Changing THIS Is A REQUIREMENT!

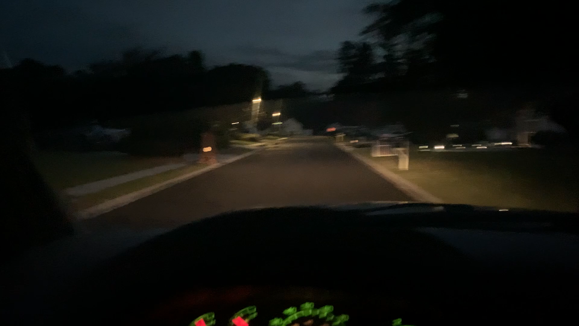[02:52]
Yeah, they ain't very bright at all. All right. So since we got some houses in front of us, let's do the high beam. Yeah.
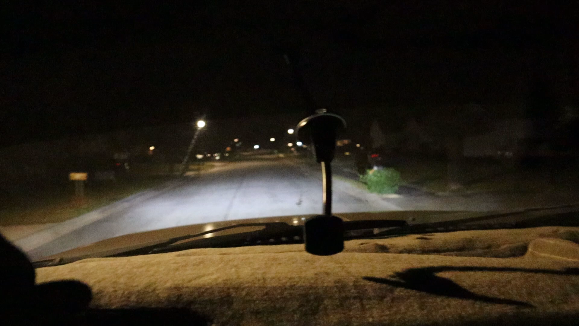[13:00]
Oh, I can already tell you how much better this is. Wow. Do a little Hy-Vee matching. Okay. Okay, I'm gonna do a little side-by-side comparison for you guys. Like, do you see the difference in this? This is unreal. This actually makes a difference. I'm ecstatic right now. Like, this is fantastic.